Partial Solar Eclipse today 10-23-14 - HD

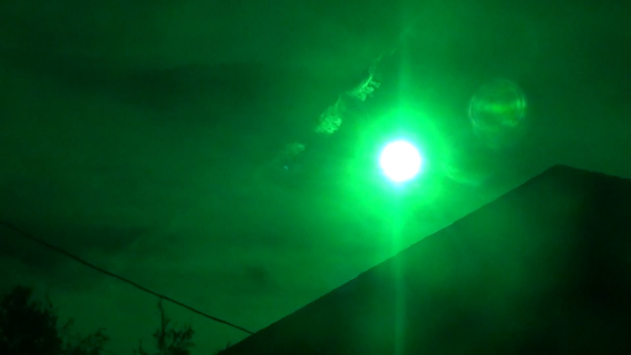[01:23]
you know you've got the corner of my house right here and some telephone lines. But when I zoom in, that's when you'll start to see the lunar eclipse. Let me zoom in a little bit and hopefully I'll be able to share this with you guys.
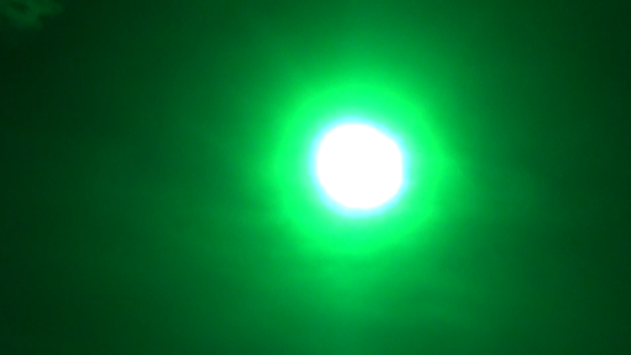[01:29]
Now it's so far away and I'm using so much of my zoom, I'm having a hard time keeping this camera still.